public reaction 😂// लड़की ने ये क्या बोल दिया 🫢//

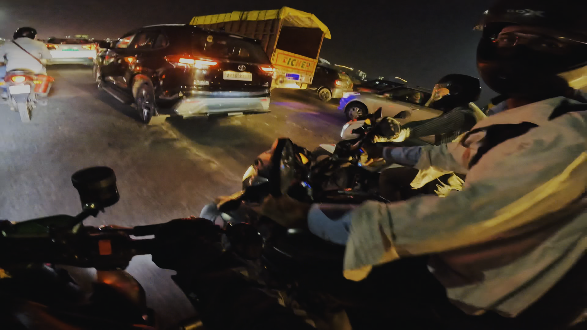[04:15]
गाड़ी का नंबर बहुत गलत लगाया भाई,
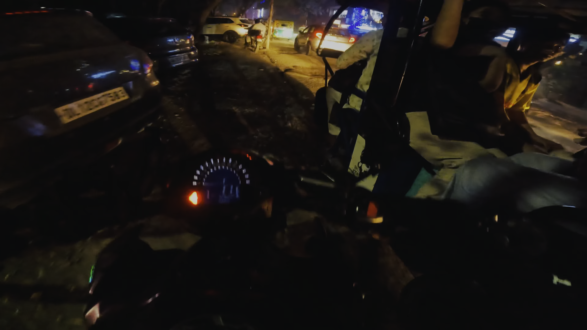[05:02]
सारे के सारे डर गए। गाइस बाइक में हो गई दिक्कत बहुत सारी, क्योंकि अभी मैं चला रहा था, चलाते चलाते अचानक से बंद हो गई,
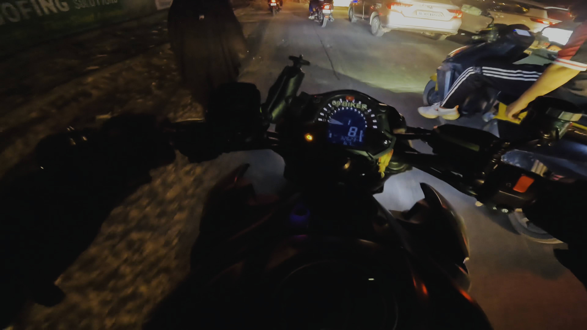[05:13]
फिर फ्यूज चेंज करा मैंने और भी इंजन की लाइट भी ऑन हो गई यार, सेंसर गड़बड़ हो रहा है कोई, देख रहे हो बंद हो रही है यार बहुत ज़्यादा, मुझे ऐसा लग रहा है कुछ और ना दिक्कत आ जाए यार।